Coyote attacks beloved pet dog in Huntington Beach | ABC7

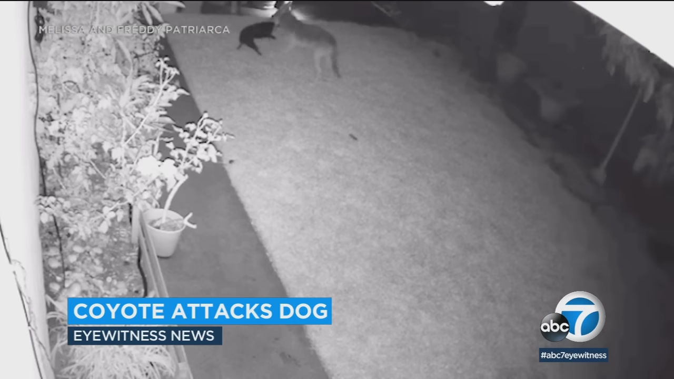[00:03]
Another coyote attack in Huntington Beach, this one caught on surveillance video, a family dog lucky to have escaped its jaws.
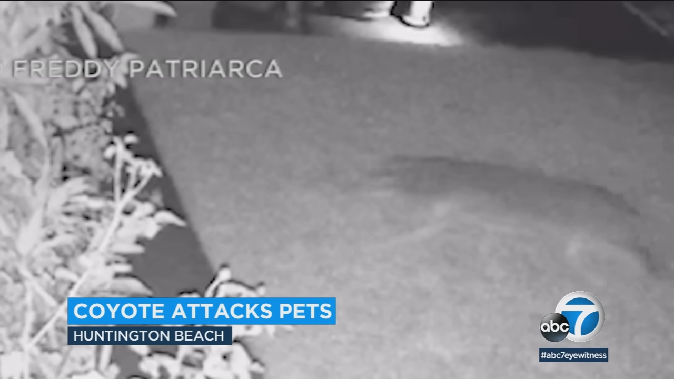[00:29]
Their Boston Terrier, Sadie, screeching in pain as a coyote shakes her violently by the neck.
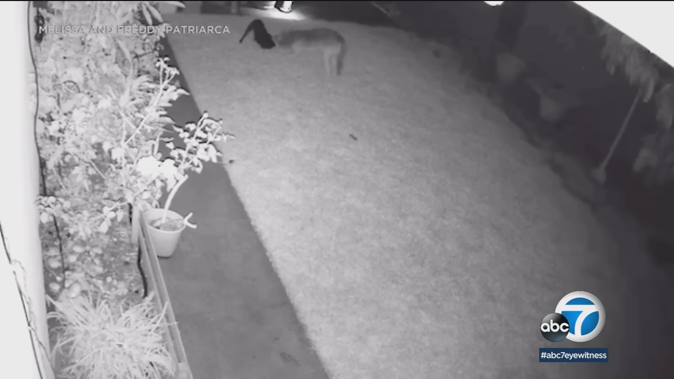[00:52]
Now with backup, Sadie, the alpha of this pack, even tries to chase away the predator. Big brother came to try to save her and even her, like running after the coyote after.